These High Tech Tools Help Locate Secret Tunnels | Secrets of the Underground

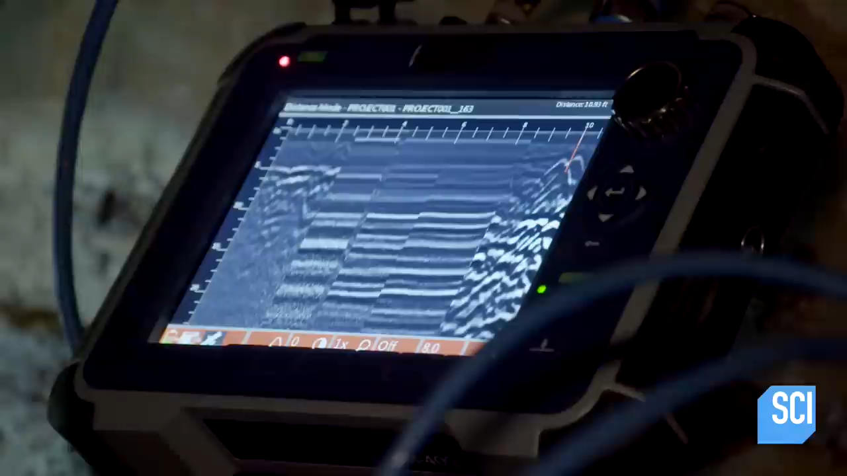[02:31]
You can also see that there's essentially a gap after nine inches.